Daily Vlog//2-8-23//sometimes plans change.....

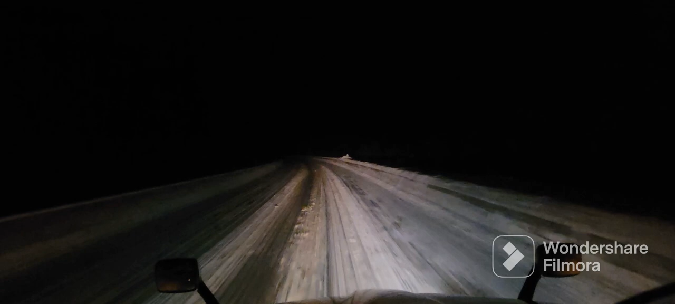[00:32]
Good morning, everybody. We are coming down Lookout Pass. We are not chained up. Didn't need to chain up on the Idaho side, so it's a lot cleaner on the Idaho side. But good morning, it's Wednesday.